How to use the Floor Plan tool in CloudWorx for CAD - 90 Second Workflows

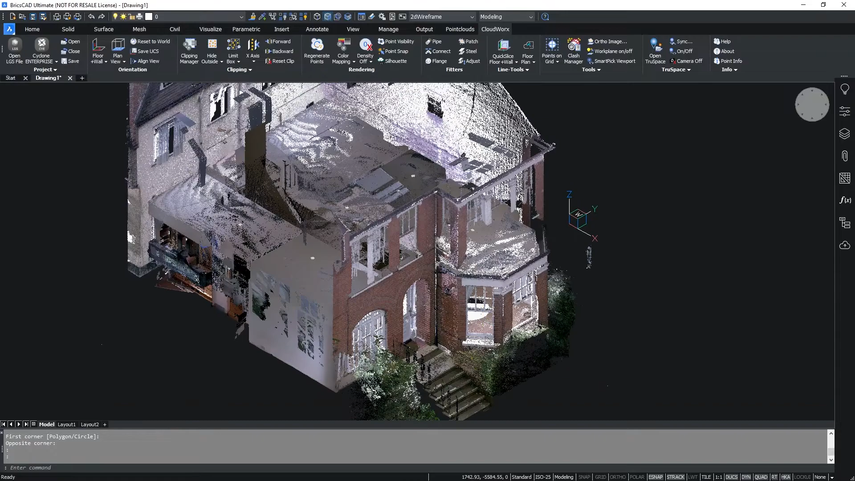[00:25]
Once I have my data cropped I can simply then use the quick slice wall tool
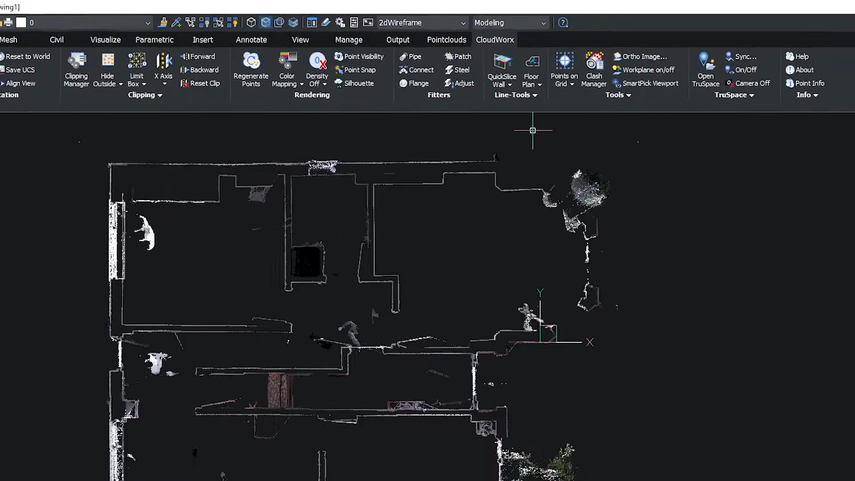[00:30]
to create a slice through my data and then activate the floor plan tool.
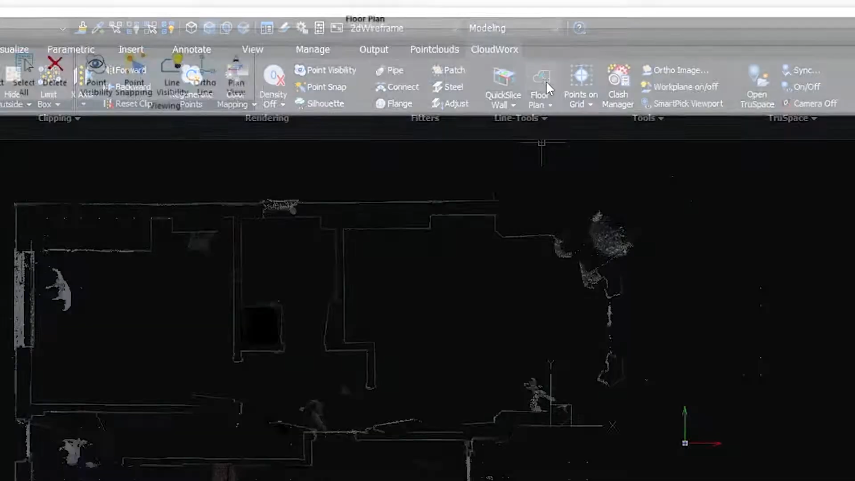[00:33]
The new floor plan tool allows me to manipulate my slice location and the thickness of my slice to get the information that I require when creating my floor plan.
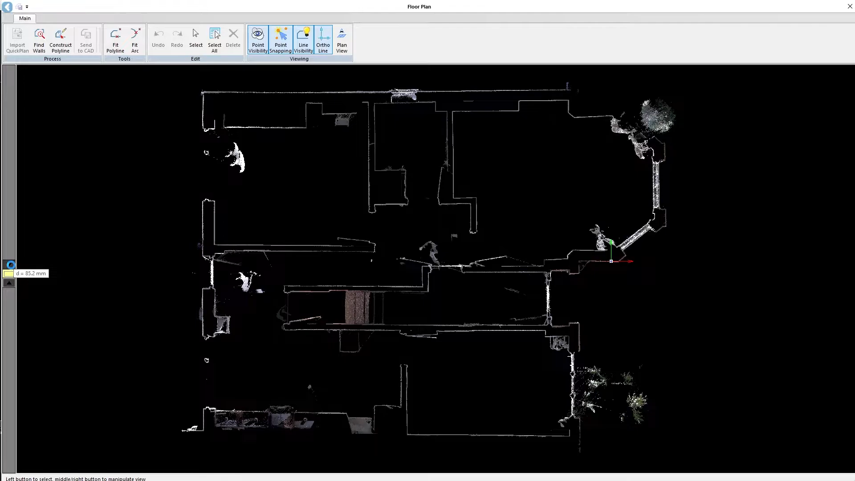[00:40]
There are different ways that we can start to extract out the lines of our walls. I have find walls which will automatically detect walls, construct polylines which allow me to construct polylines or I can simply fit polylines or fit arcs. I'm going to start by fitting polylines. and you can see that I can simply click on the location of a wall and it will automatically extract out as much as it can of that wall segment. When I'm happy I can end that polyline.
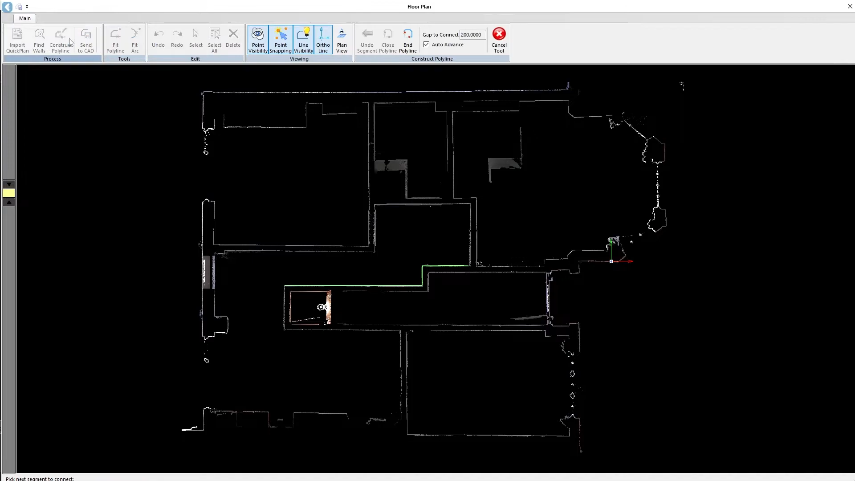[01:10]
The other method of doing this is using construct polylines where I can simply select on the wall and it will extract out the line work for that wall. You can see here I can very quickly go around a room to create that floor plan.
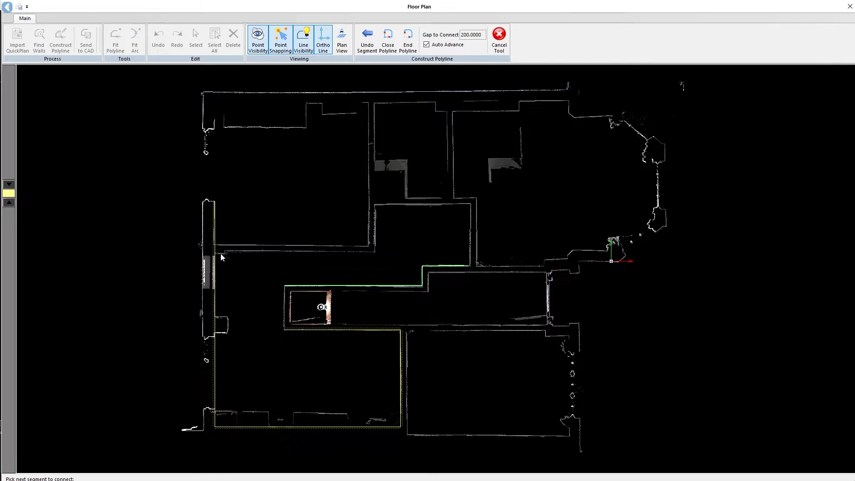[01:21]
Once I'm happy I can simply end the polyline.
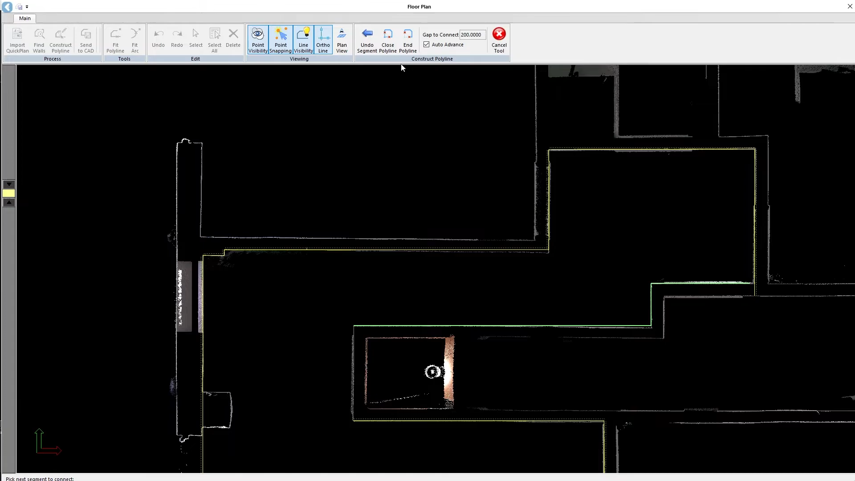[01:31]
To edit this and manipulate it I can simply select on the lines and move the grips to tweak and change any bits that I feel need to be modified. Once I'm happy with how this looks I can then send that information directly back into CAD.